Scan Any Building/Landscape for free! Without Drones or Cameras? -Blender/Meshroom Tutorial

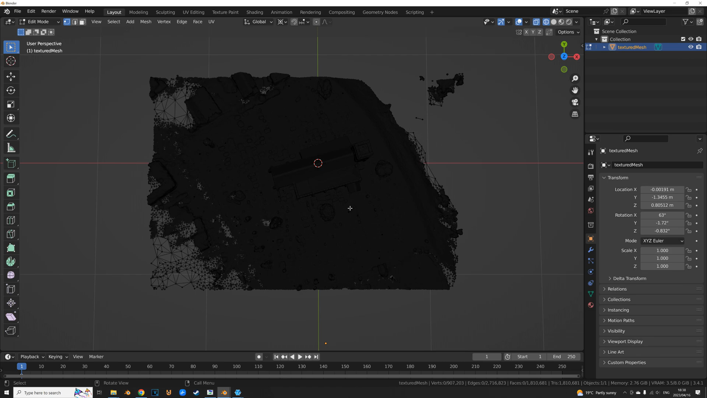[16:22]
That would be the fastest. Just to give you an idea. Look how dense this is.
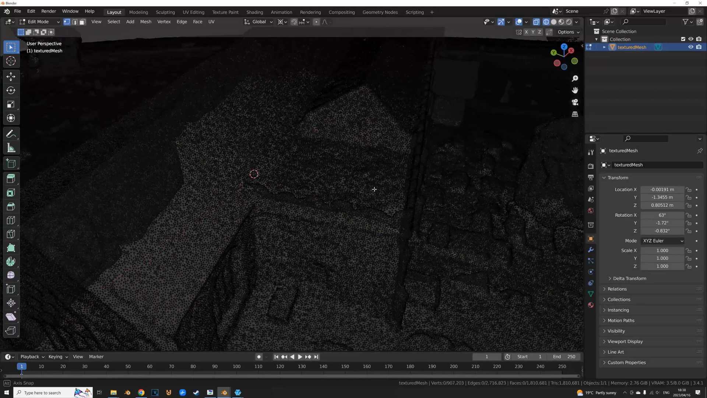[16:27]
Okay let's hop out of editing mode and let's just bring this thing up to scale.